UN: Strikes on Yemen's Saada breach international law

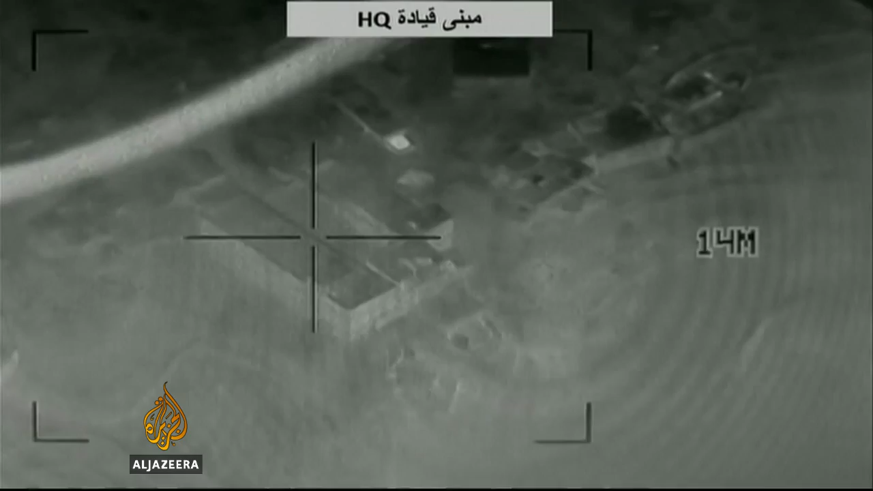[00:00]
This cockpit video released by the Saudi military on Saturday shows airstrikes launched
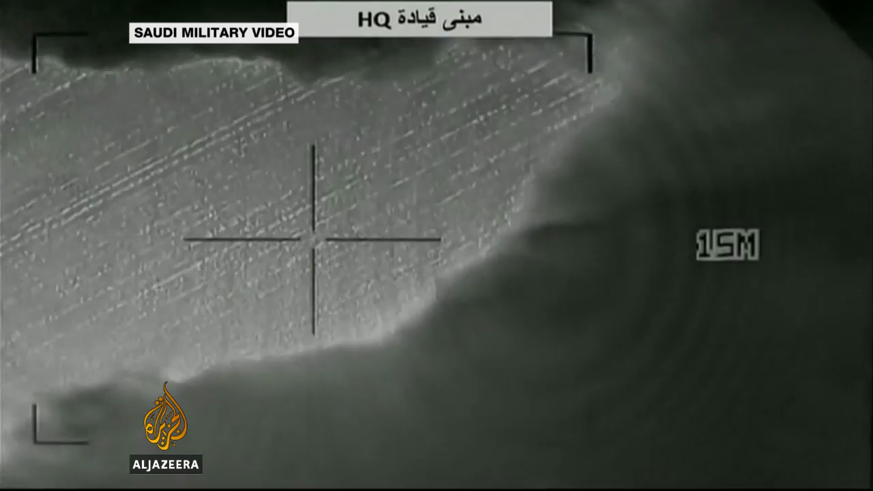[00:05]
against Houthi positions in the northern province of Saadah and elsewhere in Yemen including the airport in Sanaa.
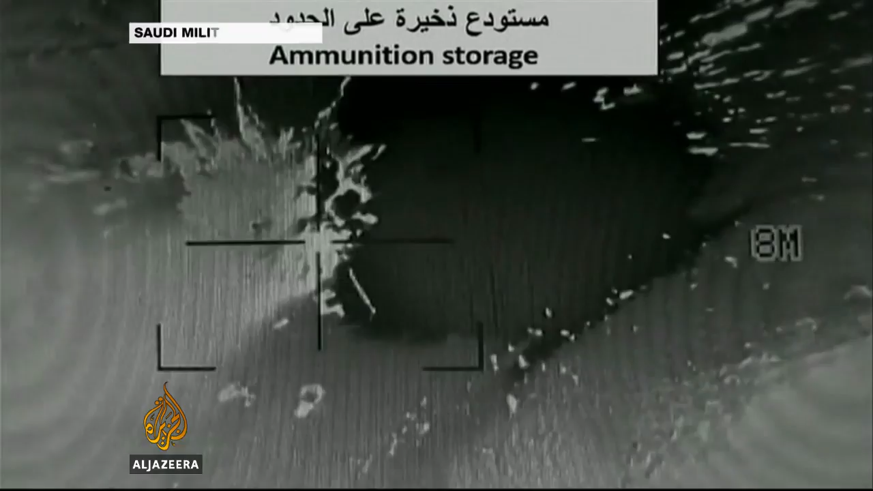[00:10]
The Saudi-led coalition has announced Saadah is now considered a legitimate military target and urged civilians to leave the area.